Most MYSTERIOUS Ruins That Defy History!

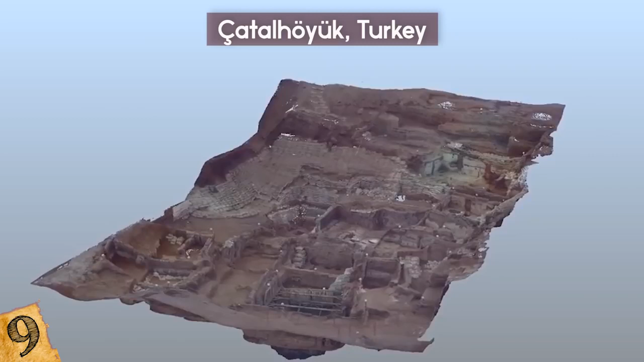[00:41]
Every single house in this city shares a wall or two with another house, just like how honeycomb is connected in a hive.
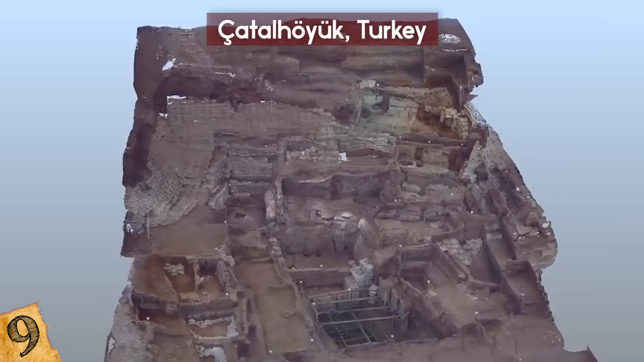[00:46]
To get out of their houses, the people would use ladders and cut doors in the roofs.